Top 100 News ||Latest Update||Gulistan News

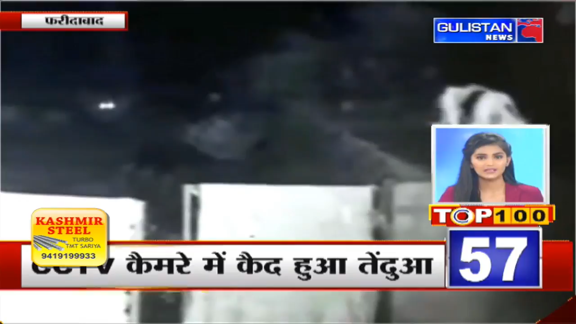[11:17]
फरिदबाद के गाउं में तेनद्वा गुज गया है तेनद्वा कुट्टे का शिकार करते हुए सीसी टीवी में कैद हो गया है